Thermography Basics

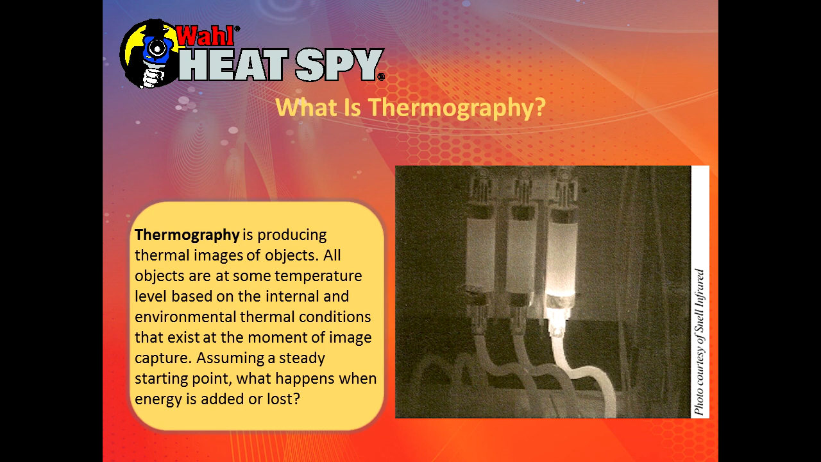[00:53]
So thermography is producing thermal objects or images of objects that we see every day but we don't see what's really going on with them visually. So this object will show some temperature level based on internal environmental thermal conditions that exist at the moment. We capture an image assuming a steady starting point. What happens to this target when we add or subtract energy? Infrared thermography is being used by industry around the world as a problem solver in maintenance programs to increase employees' safety and to help contain manufacturing costs. Both electrical and mechanical systems benefit by the use of infrared cameras to pick out problems before they reach the failure point.
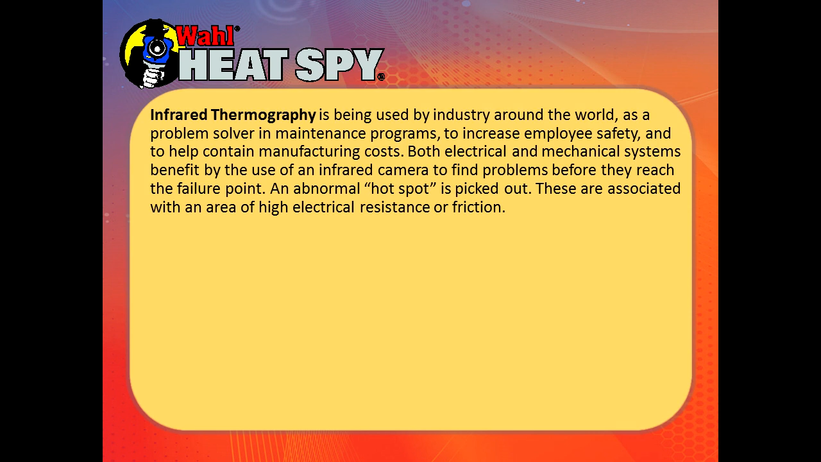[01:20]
An abnormal hotspot is picked out. These are associated with an area of high electrical resistance or friction in mechanical objects. Finding these problems using a thermal camera will help us solve problems before a failure will occur. These cameras also help dealing with problems involving thickness, moisture, bonding, friction, and thermal capacitance.
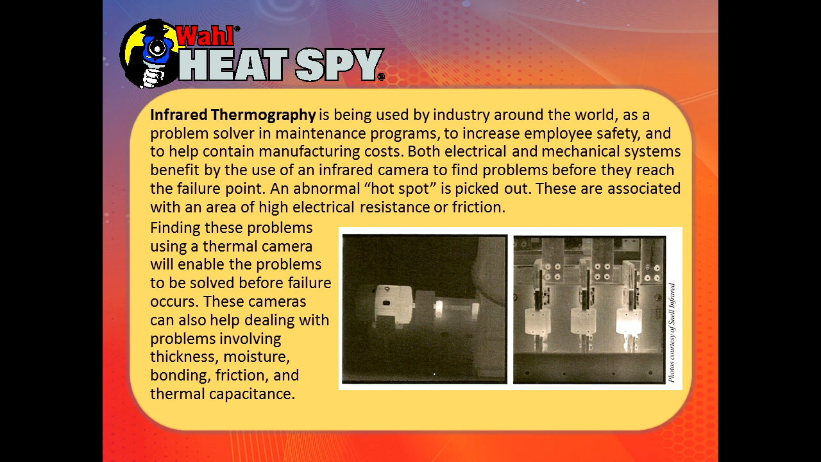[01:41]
Infrared thermography can be a fantastic tool in finding problems and learning to use a thermal camera is fairly easy. But be careful in your conclusions as serious mistakes can be made in misinterpreting what your camera is showing you. It is important to learn all the wonderful things these cameras can show you.
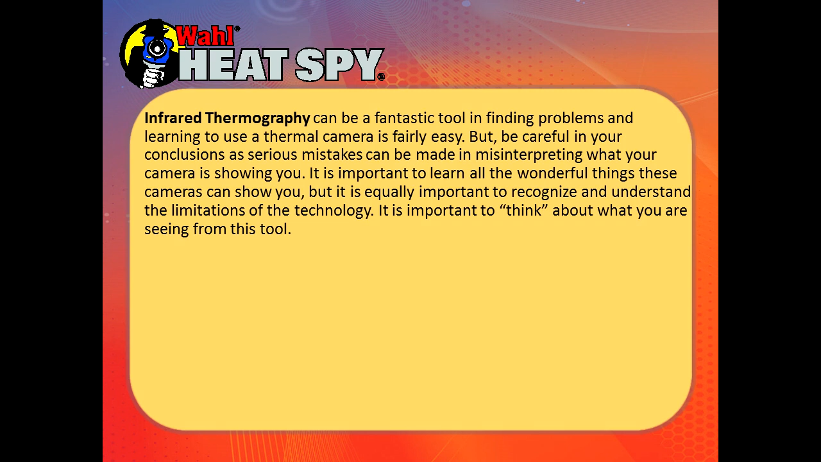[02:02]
It is equally important to recognize and understand the limitations of the technology. It is important to think about what you are seeing from this tool. The goal is to teach you how to use your camera to collect valuable information and how to interpret that information. What is the image telling you? It is up to you to determine how you can use that information to solve your problems.
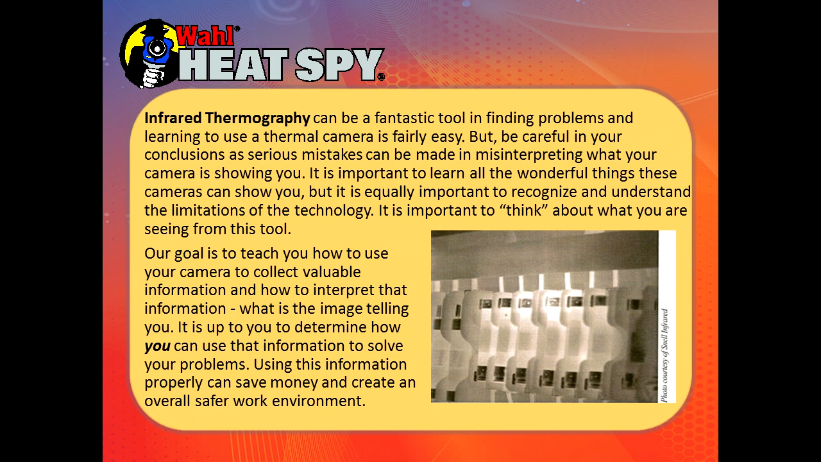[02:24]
Using this information properly can save money and create an overall safer work environment.
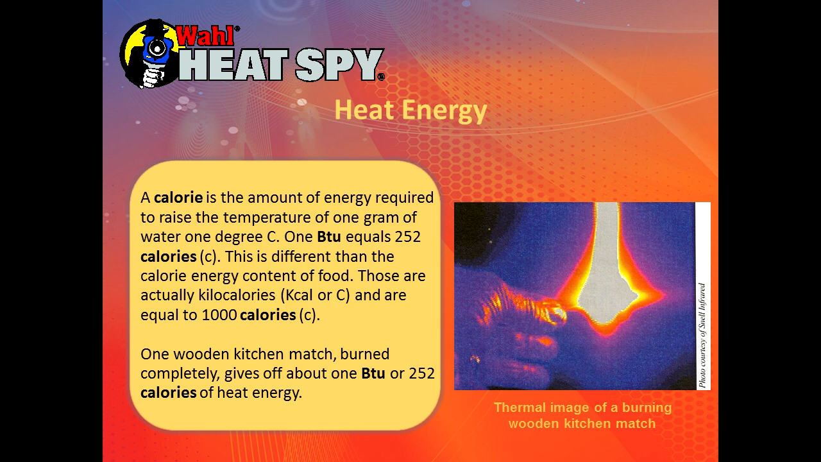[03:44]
The calories in food or kilocalories or 1,000 of these energy calories we're talking about. One wooden kitchen match burned completely will give off about 1 BTU or 252 calories of heat energy. Other terms for heat and energy are joules, newton meters, and kilowatt hours.
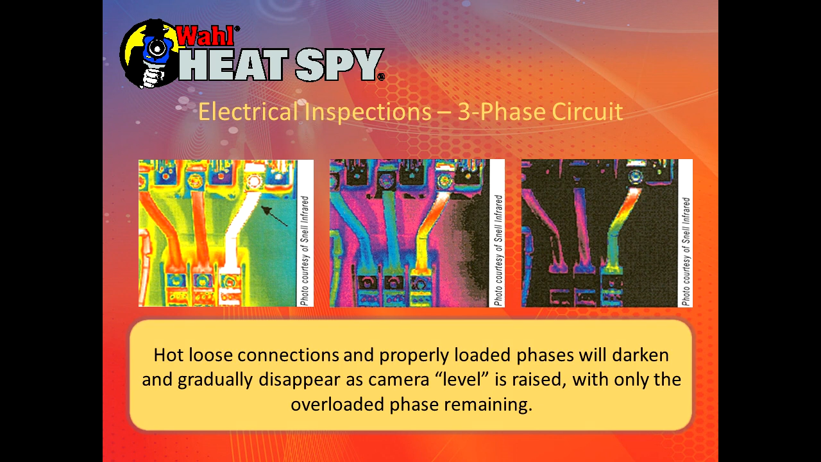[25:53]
But if you have a lot of air blowing across it, instead of reading a 50 degree differential, you might only read a 15 degree differential. So that's why air flow across it is important. Outside building envelope inspections and roof moisture inspections may be difficult or impossible when wind driven convection is present.
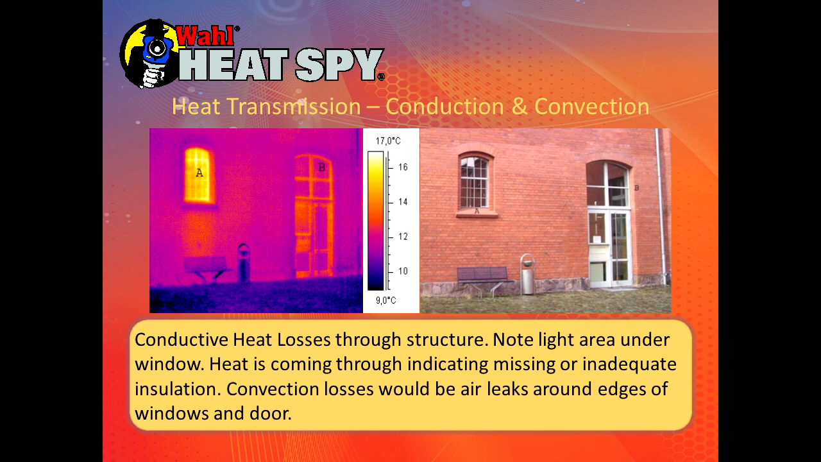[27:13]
On screen: scale top 17.0°C, scale bottom 9.0°C
it's hard to see here because it's such a big picture relative to what you would normally see. But we have some heat coming through around the frame. So this is a conductive loss through the structure. These are convective losses where you have a heat leak coming out around tiny little cracks. So what is thermal imaging? It's the detection and measurement of temperatures and temperature differences in target areas shown by either color differences on camera color palettes or by darker or lighter shades between black and white on a grayscale palette. Thermal imaging allows the easy inspection of such objects as hot electrical circuits,